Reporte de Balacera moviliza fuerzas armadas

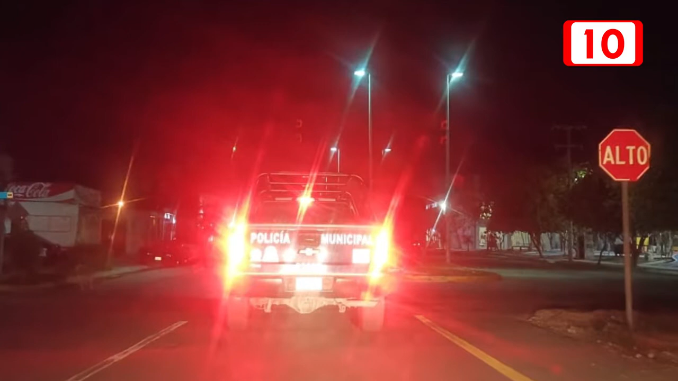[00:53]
Los uniformados en caravana se desplazaron por la avenida Lilis con rumbo al norte,